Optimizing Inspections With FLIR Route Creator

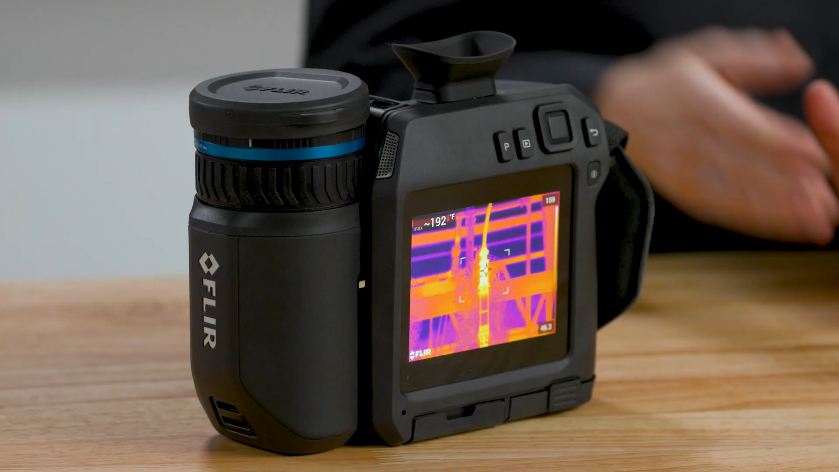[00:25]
On screen: spot 192°F
Your thermal camera, this one is a FLIR T865. Your analysis and reporting software, this is FLIR Thermal Studio Pro.
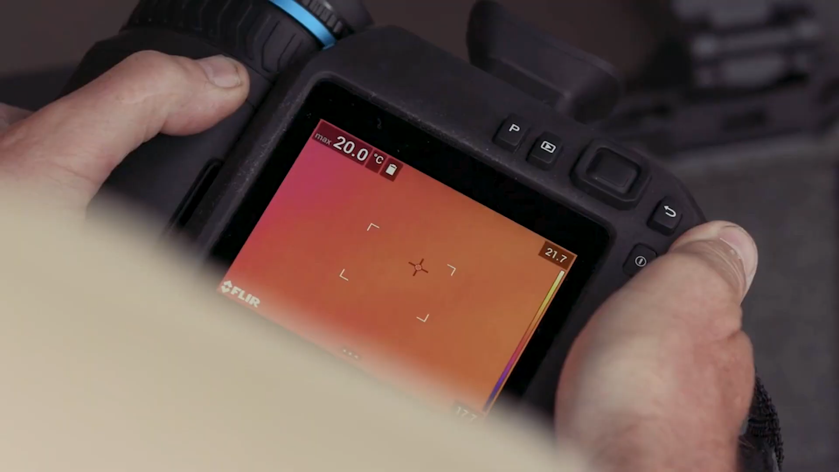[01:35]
On screen: max 20.0°C
With inspection route active on your camera, your movement through the inspection will be more efficient and your images and data will be saved together in an organized fashion.